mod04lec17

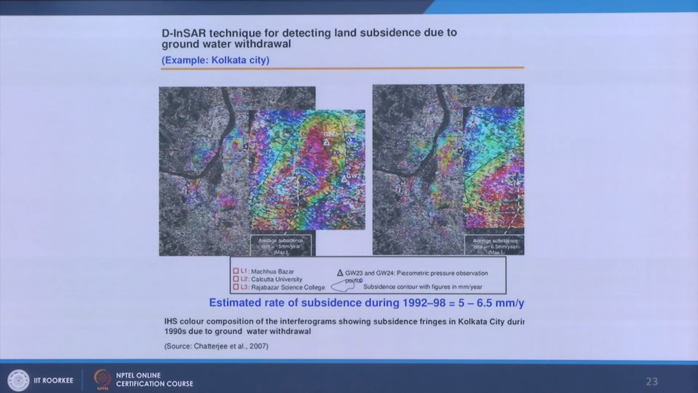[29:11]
RySAT those radar remote sensing, but it does not have the capability of providing interferogram interferometry data for interferograms. But the sentinel data is free provides the data one can wherever one find problem related with ground deformation induced by some factor. Then one can imply and estimate this thing.